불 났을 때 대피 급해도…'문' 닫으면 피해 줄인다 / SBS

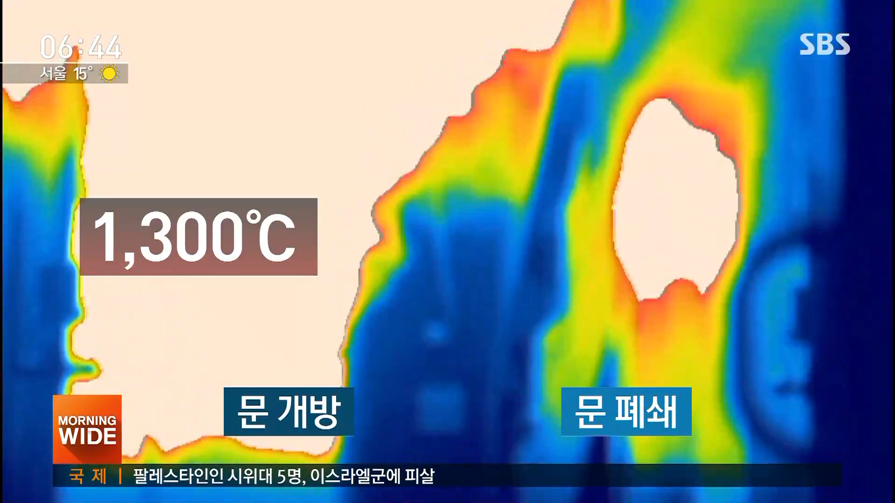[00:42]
반면 문을 닫아놓은 집은 5분 만에 불꽃이 사그라지고 연기만 나옵니다.